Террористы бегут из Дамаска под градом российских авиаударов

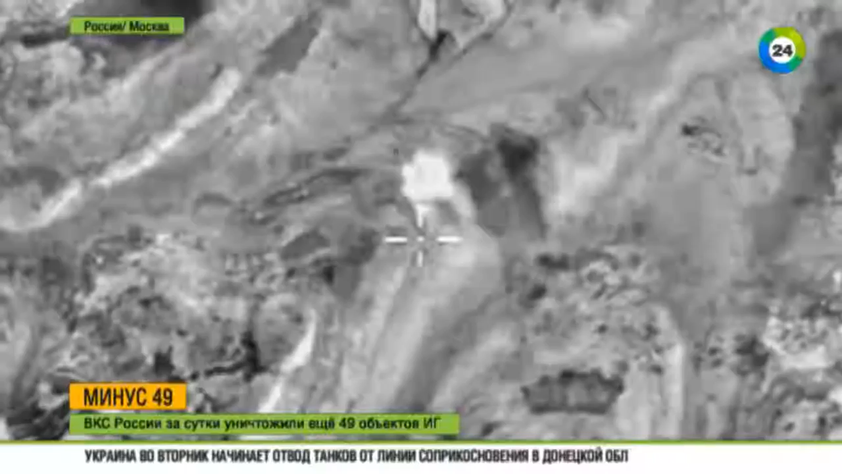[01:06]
Кроме того, боевики остались без мастерской по изготовлению самодельных ракет и нескольких баз по подготовке террористов.
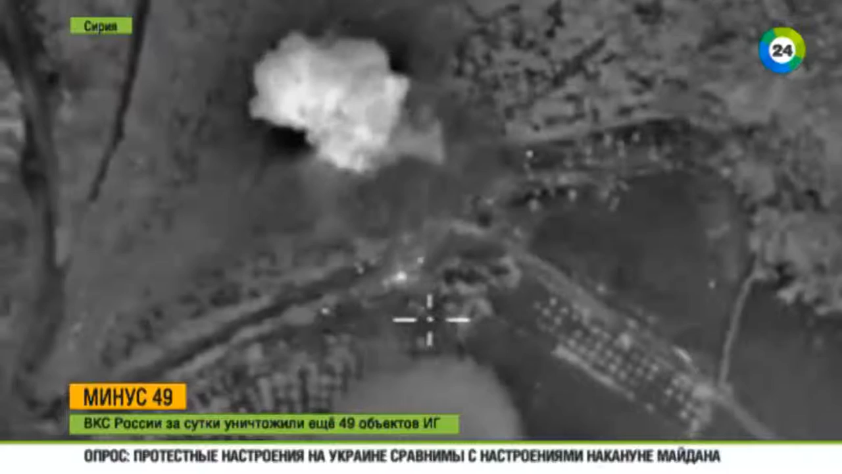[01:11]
Между тем, с помощью таких лагерей экстремисты вербуют в свои ряды подростков. Там детей учат убивать. Не церемонятся террористы и с женщинами. Так в интернете появилось видео с публичным наказанием, на котором провинившихся бьют палками.